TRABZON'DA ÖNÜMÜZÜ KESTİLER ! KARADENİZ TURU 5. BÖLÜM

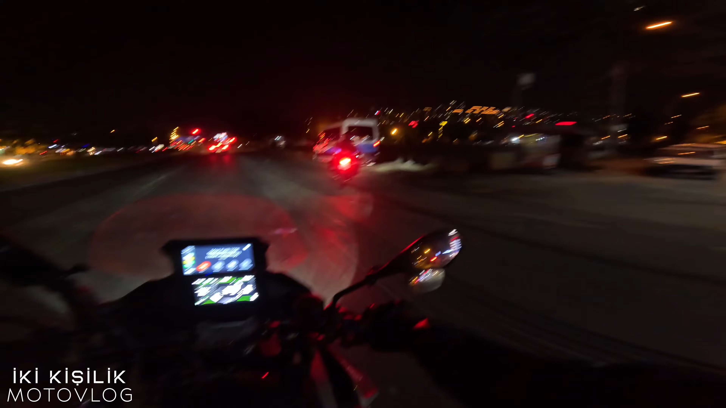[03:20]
Şurada Karadeniz lokantası var. Bak şurada.
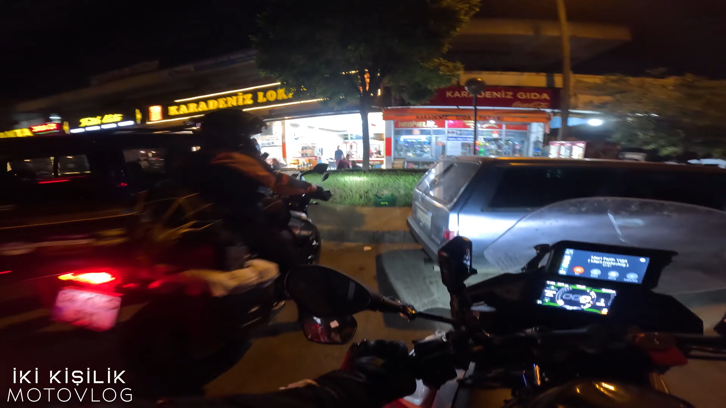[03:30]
Evet arkadaşlar, burada bir Karadeniz lokantası var. Bir şeyler yiyip öyle kamp alanına geçeceğiz. Açlıktan ölüyoruz. O alanda yiyecek bir şey yoktur diye şimdiden yiyip gideceğiz.
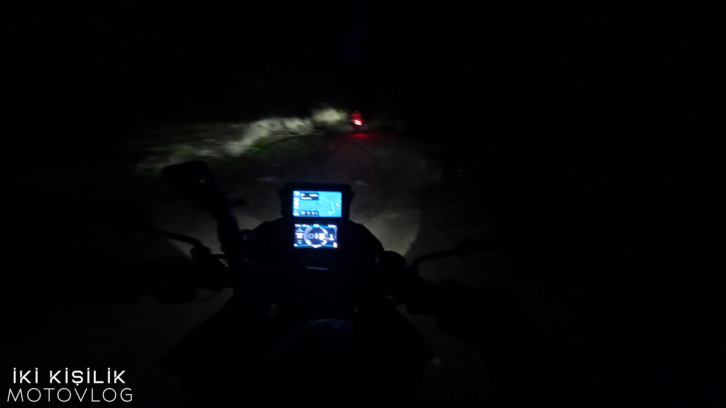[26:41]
Merto, nereye gidiyoruz? Valla bu yol tek şerit bir şekilde gidiyor.